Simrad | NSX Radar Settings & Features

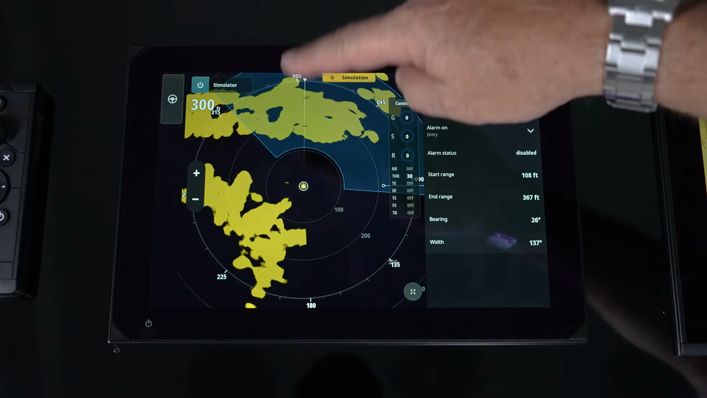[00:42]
So I simply go into a guard zone and I have the ability to turn it on or off and you'll notice this blue area is my guard zone. So you do have the ability by just hitting start range you notice we've got some icons that we can simply click and drag and we can set that guard zone up to whatever area we want. Now once we've got it set up we also have the ability to say how we want to set up the alarm. Do we want it for just targets entering that guard zone, exiting that guard zone or either or which is the both we can set that up as well.
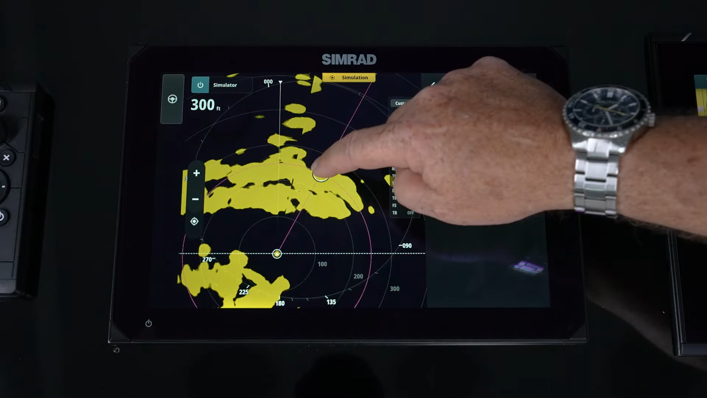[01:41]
The next one as we move down is gonna be your EBL and VRM that's electronic bearing line and variable range marker. Again you can go in we can turn them on and this just allows you to move this out any place any position find a target and basically get its range and distance. So real quick real easy and EBL just allows that leave it active and move it around. And again you have two of those and simply toggle it on and off.
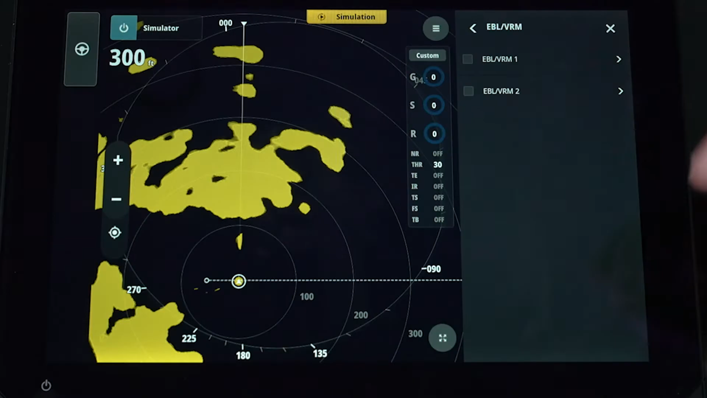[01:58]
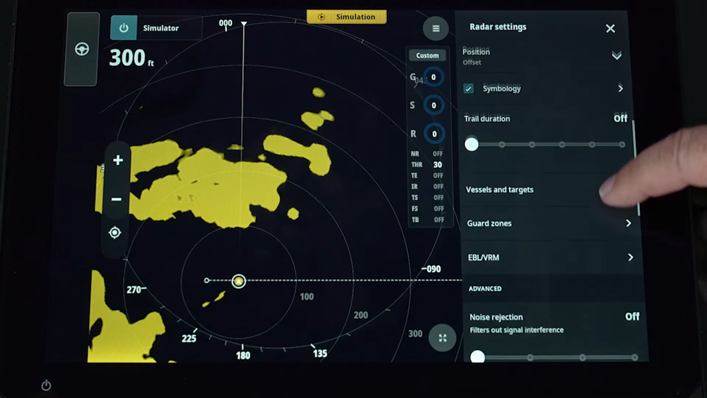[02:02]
As we continue through we get into some of the advanced features. So noise rejection again if you've got some erroneous noise that's showing up that gain sea and rain doesn't filter out you now have a noise rejection setting where you can slowly bring that up till we clean those targets up or clean up that picture. Remember don't always go to the max because you're gonna start losing targets. So in here we're gonna say what is our threshold for our targets. So again this is kind of like a filter so we don't want to see anything under a light target return or an erroneous return.
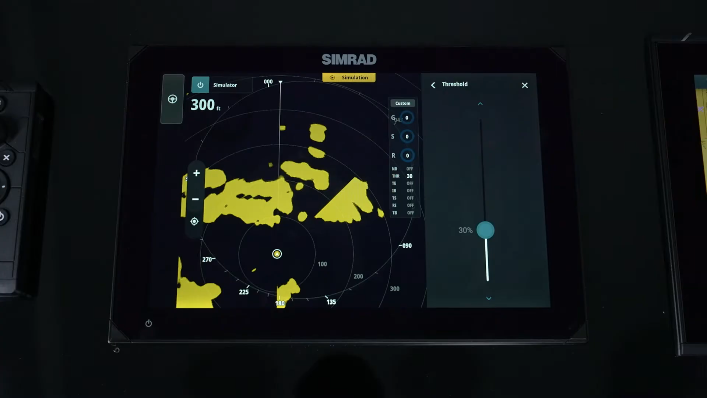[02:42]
We can set that up and make it less aggressive or more aggressive to show targets. But this is a great starting point until you become a better user of the radar. Leave it at a 30 and then slowly start using it and manipulating that data. Target expansion. All that does is takes a small target and makes it bigger. So think of it just a blow up feature just makes that target bigger. So when we're looking for smaller targets sometimes turning this on makes it easier to see those smaller targets. Interference rejection. This is for other radars in the area.
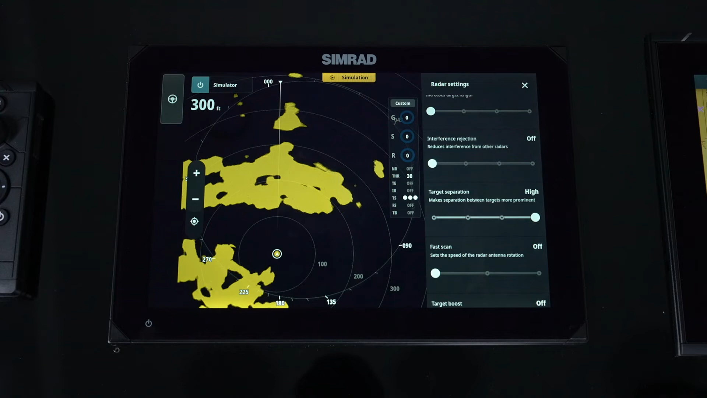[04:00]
Not by 20-30 miles but we slowly have because we're focusing on those targets closer to the vessel and want to be able to separate them. We do slowly decrease that range for seeing those small targets. And then fast scan allows us to manually set the sweep of the radar. So low or off we can increase it to a medium or a high. So off just means it's traditional 24 RPM and then we slow start working up to 36 and 48.
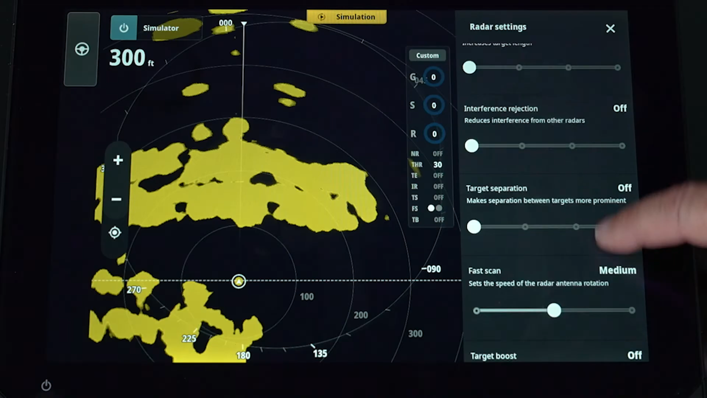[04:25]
And again target boost is another one that we kind of talked about earlier where it's expanding the target making it
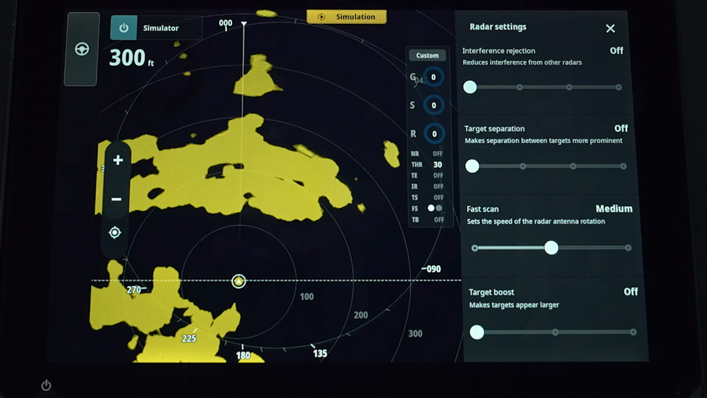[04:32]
larger making you able to see those smaller targets a lot easier. And again it's either a low or a high. And that's the menu and how you would drive your radar.
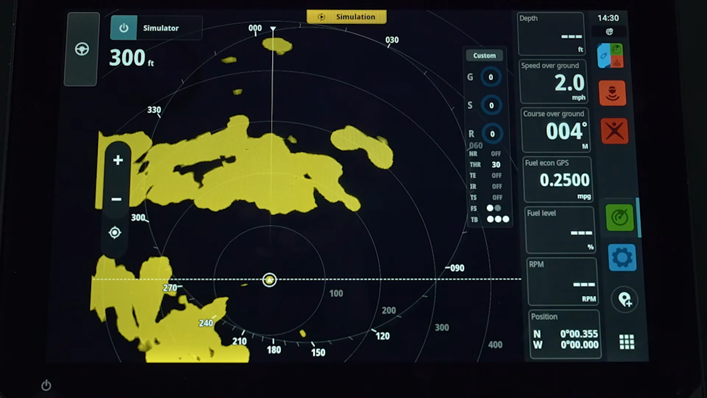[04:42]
So now we continue on as vessels and targets. So now do we want to show our AIS targets? Do we want to show our ARPA targets?
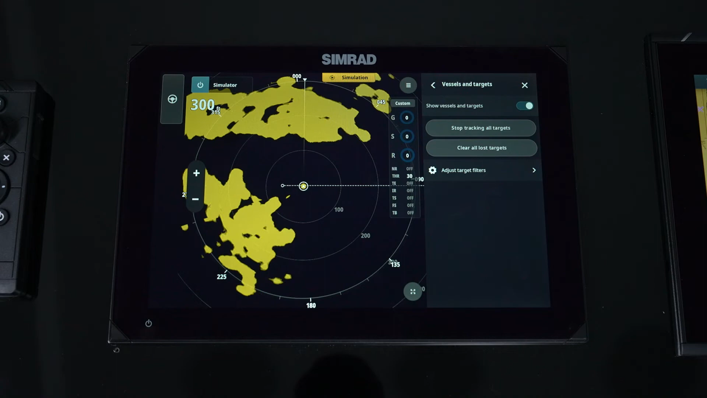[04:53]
So as we're tracking manually tracking targets do we want to show that? So here's where we can clear all lost targets if we have some targets that show up. Stop tracking all targets. So when we've gone in and adjusted them.
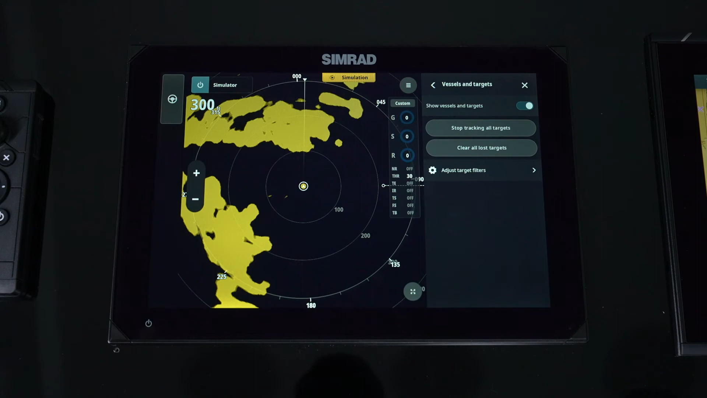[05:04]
And then we go into adjust target filters.